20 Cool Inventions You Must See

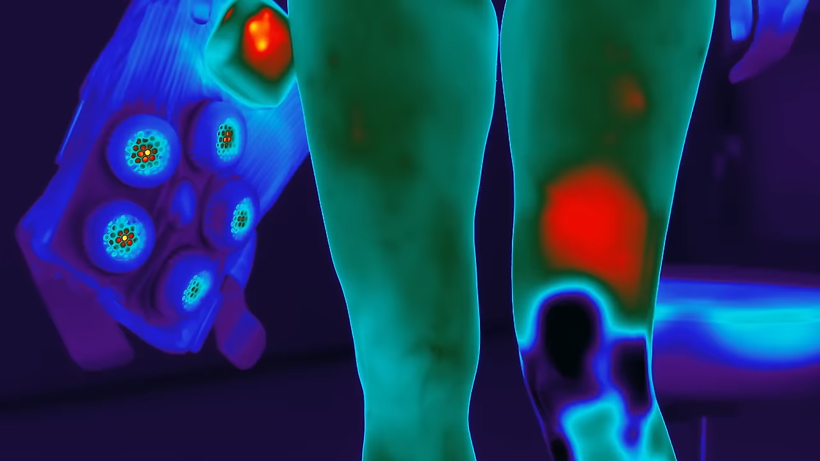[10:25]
This device allows you to experience contrast therapy on demand, holding a consistent temperature for as long as needed, or automatically switching between hot and cold.